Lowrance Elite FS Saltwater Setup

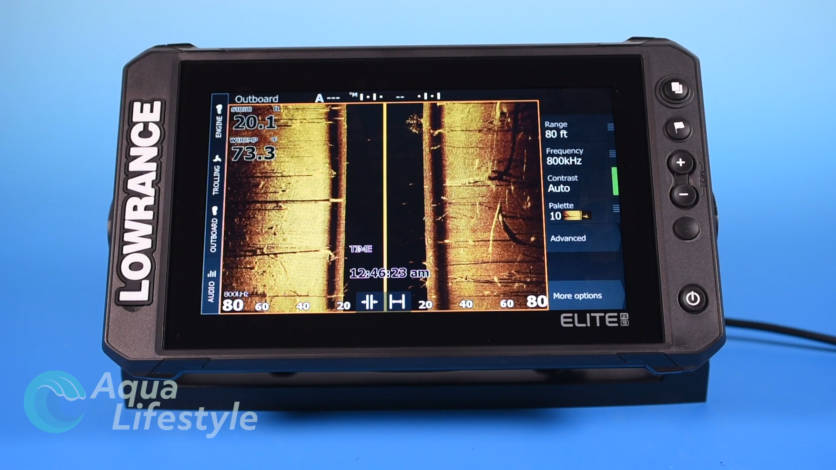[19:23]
and there's other things that you may want to put in here that are important to you all kinds of things just
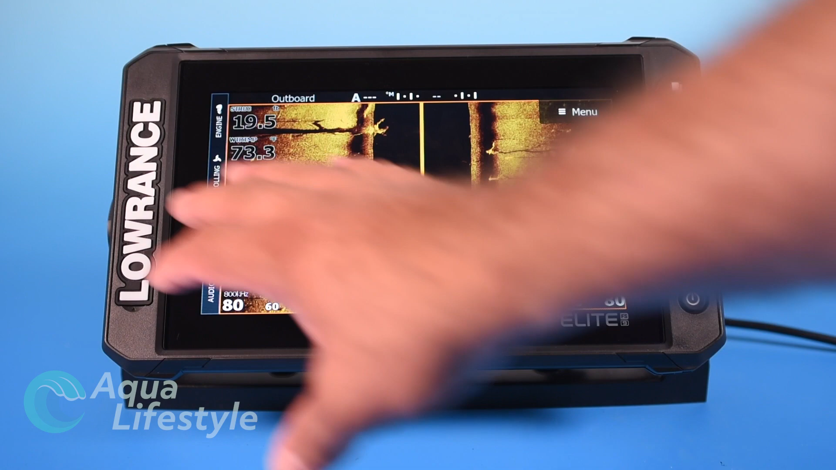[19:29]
a matter of customizing and putting what you want but remember that you're going to set this up differently freshwater
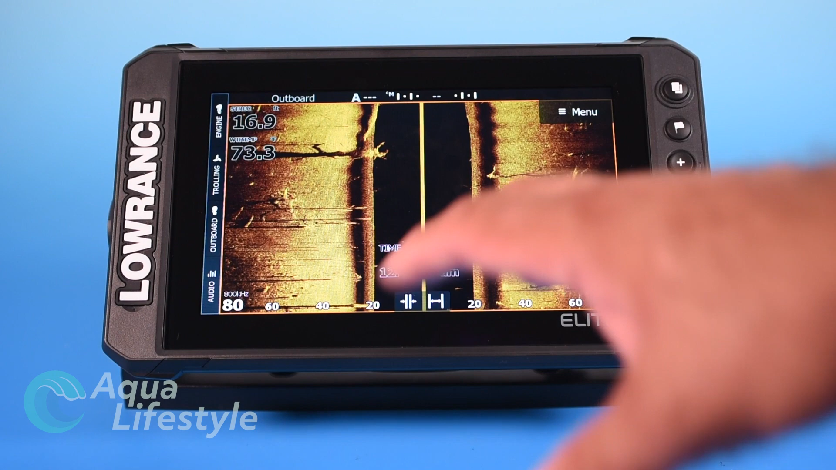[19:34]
than you would saltwater and each screen is its own so if we go back here you notice I got the
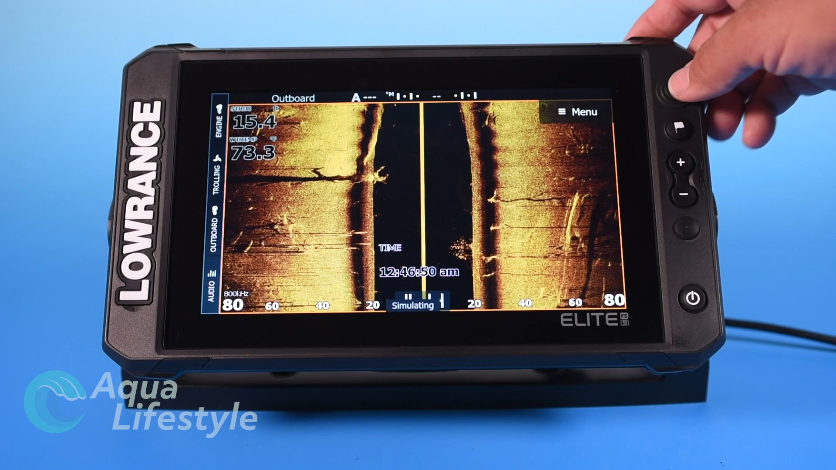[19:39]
time down at the bottom here if I go back to sonar it's just got the two data boxes that I put in there now we're going to talk about down scan so we got down scan tap
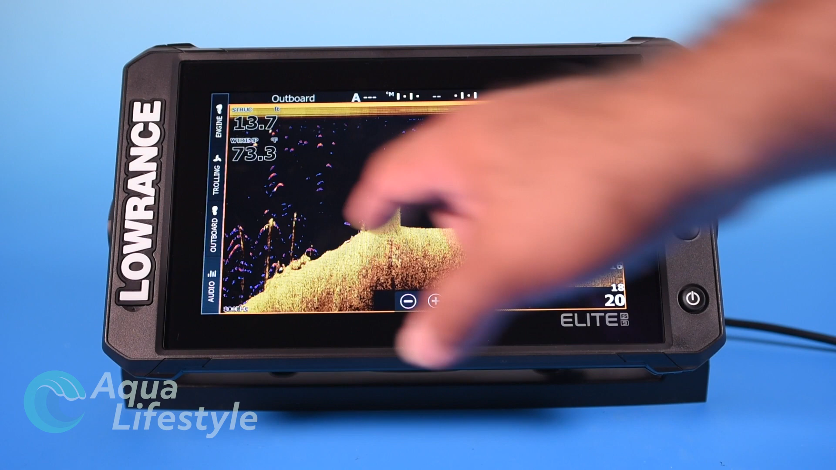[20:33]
On screen: depth 13.7 ft
it out of the sounder option and then overlay it into here so they don't overlay the depth information in the bottom structure and structure and that kind of thing they're only overlaying the fish so this gives you the best of both worlds you've got really high definition of the bottom almost like a 3d version of what your bottom looks like with all your structure and the definition the high definition of the structure and then you have your fish reveal your fish ID very easy to identify fish which on a regular down scan isn't always so you can easily identify the fish where they are in relation to the structure it's an excellent screen and this is the one that I would be using rather than doing an overlay and
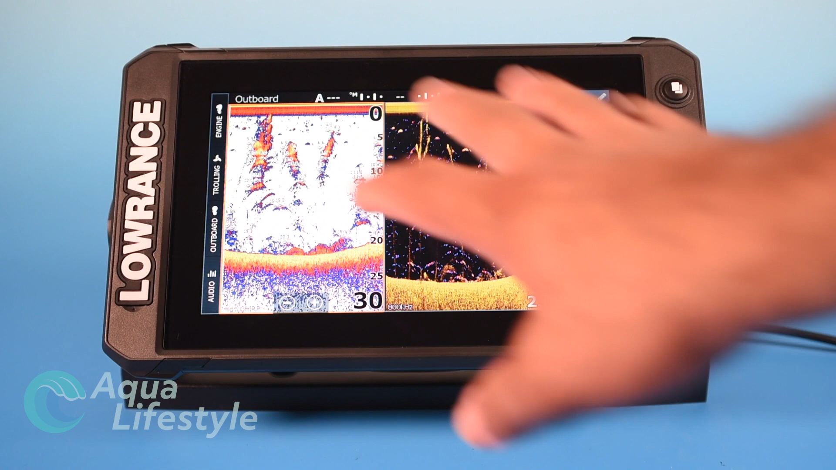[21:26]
one thing I'm going to show you here is if you want to customize and you want this to be the bigger window
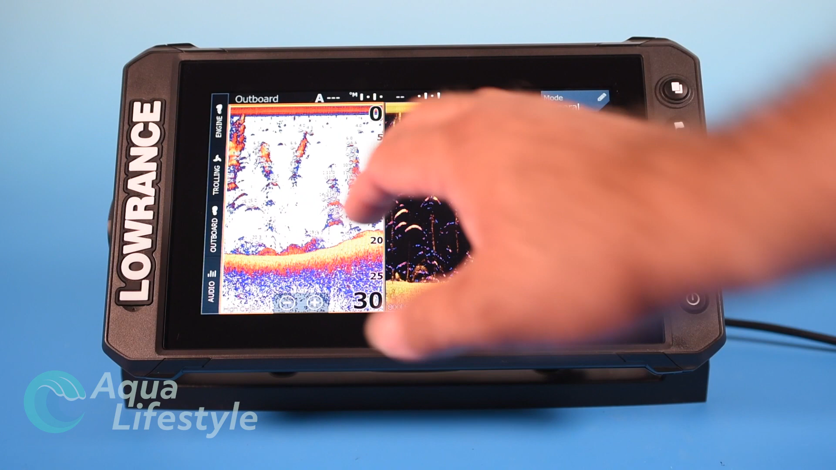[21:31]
you can do that and the way you do that is simply touching your power button then you're going to
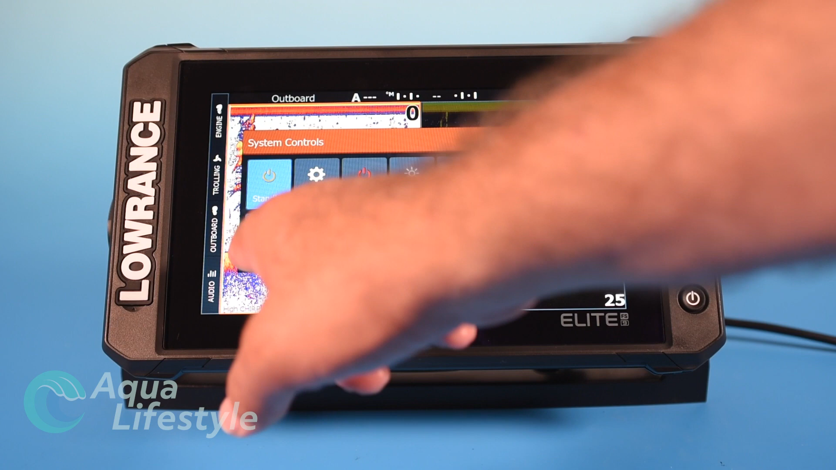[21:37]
go to adjust splits what the adjust splits do is I want the
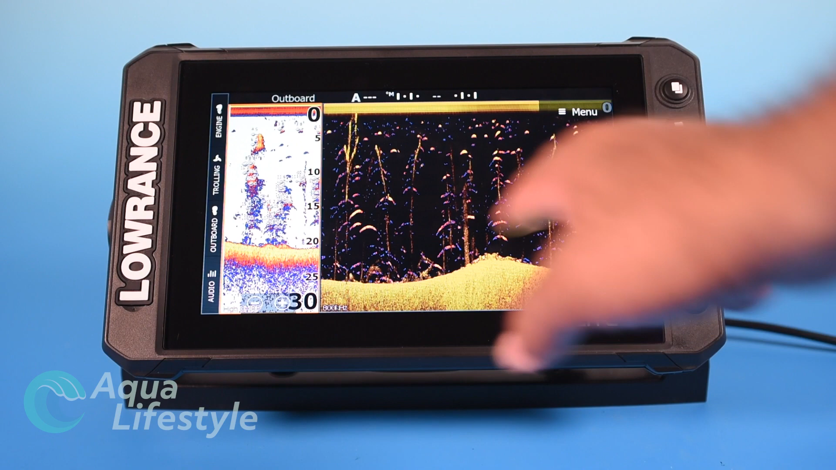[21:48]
now this is my big window great combination to have here now you notice there's no
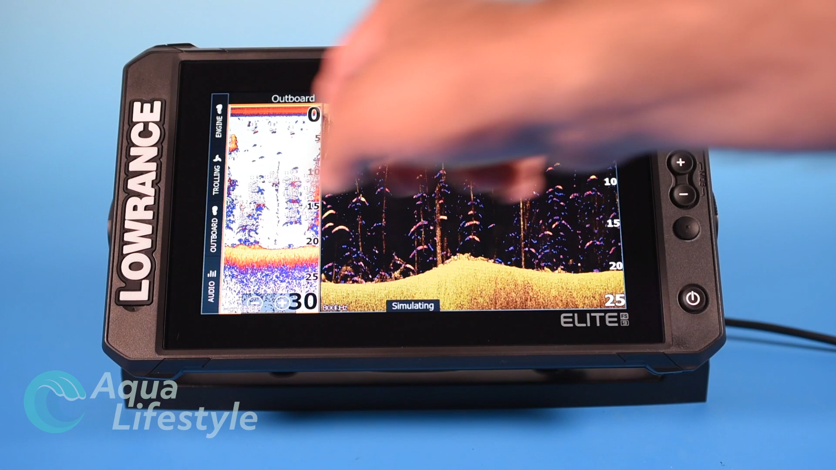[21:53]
depth information up here so I'm going to want to put depth in here I will press the power button I'll go to edit overlay
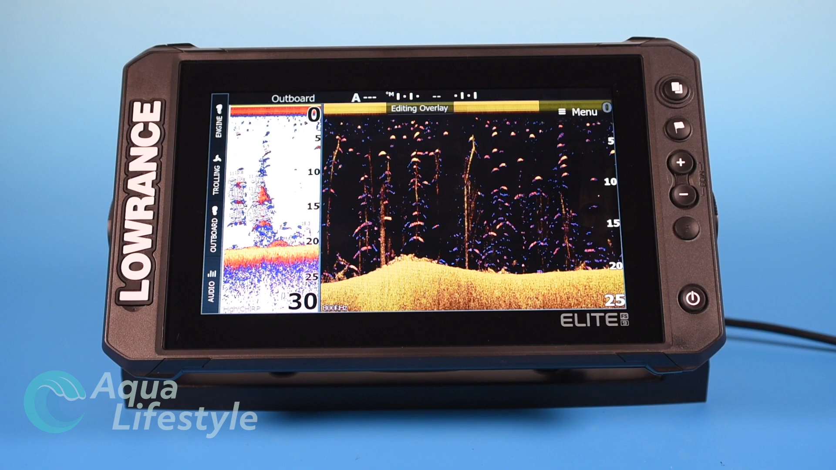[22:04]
I'm going to go to add and I want sonar
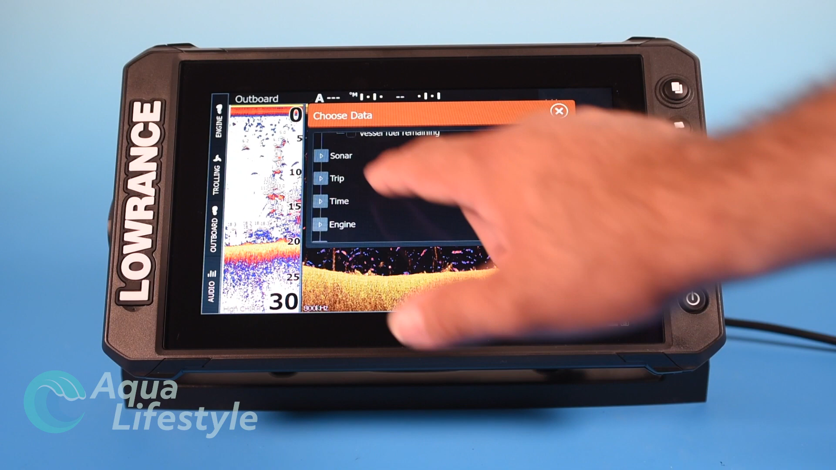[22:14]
depth and there it is right there I'll close that
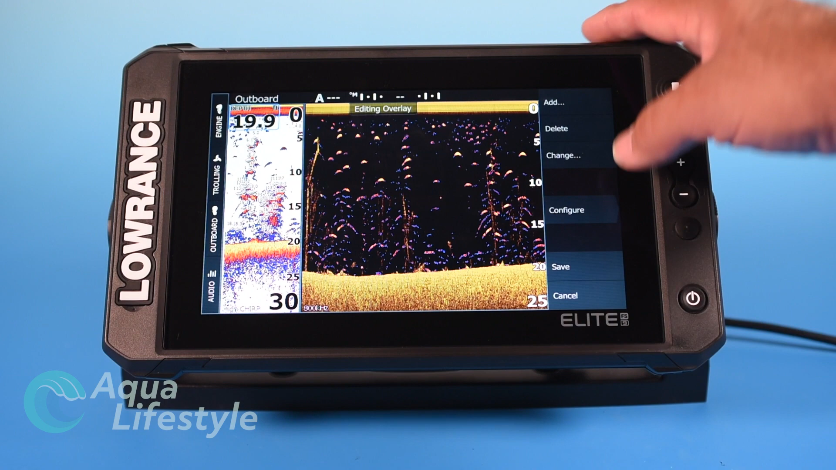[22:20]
I'm going to make it a little bit bigger and I'm
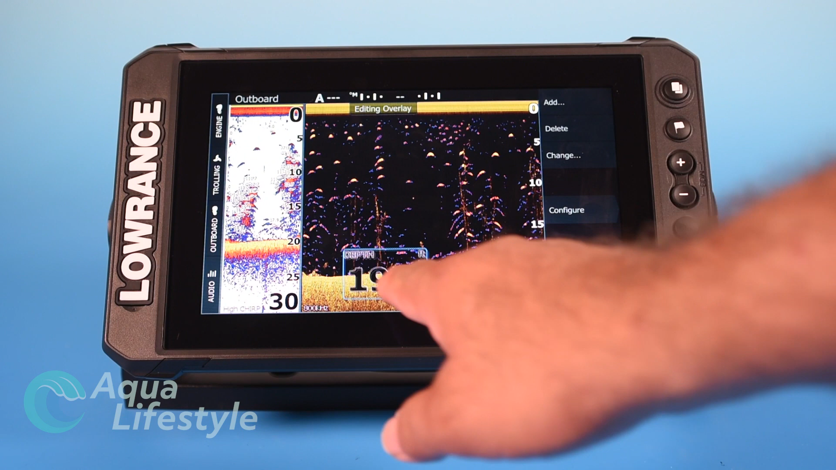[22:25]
actually going to bring it down here and I'm going to hit save and
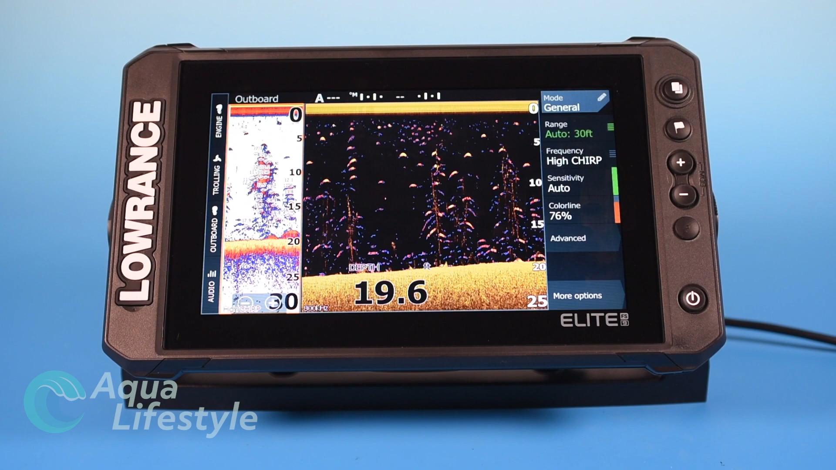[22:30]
there it is great combination to have now if I go back that's going to be this option right here pops right up all right so let's go back
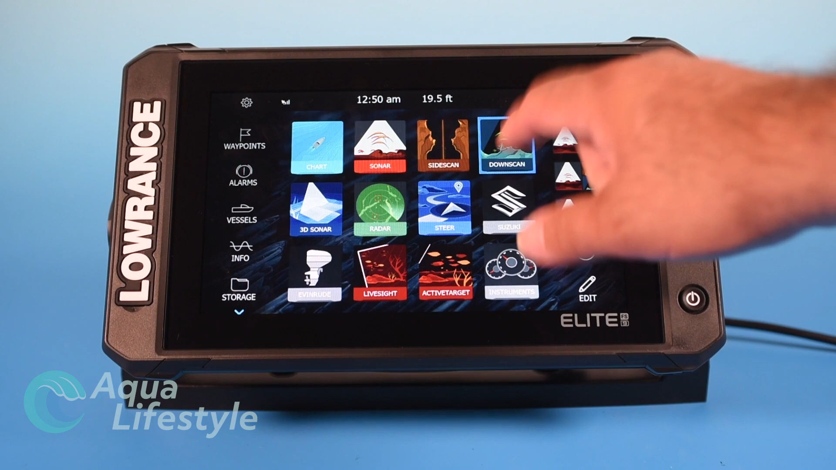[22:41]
to down scan down scan again you can zoom in and out using
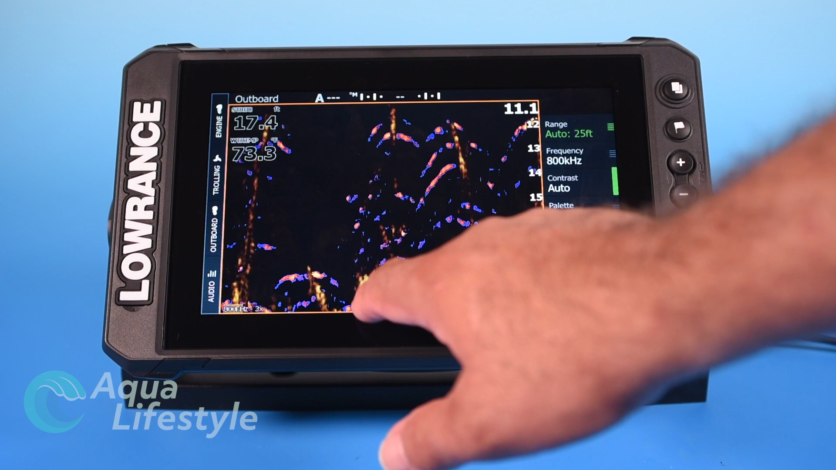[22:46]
On screen: water 73.3°F
your zoom buttons range same thing on the range there I like to set a particular range so it doesn't jump around too much frequency again 455 800 depending on what you're doing your frequency is going to be important there okay you've got auto contrast
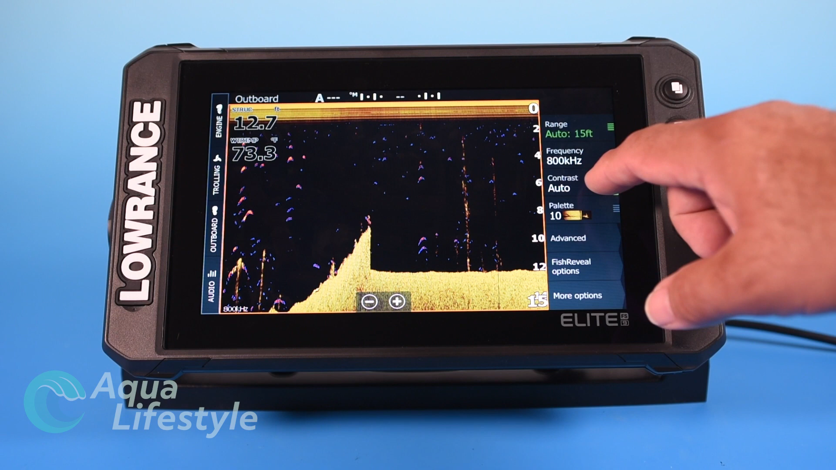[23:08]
On screen: depth 12.7 ft, water 73.3°F
so you can adjust your contrast again depending on what works for you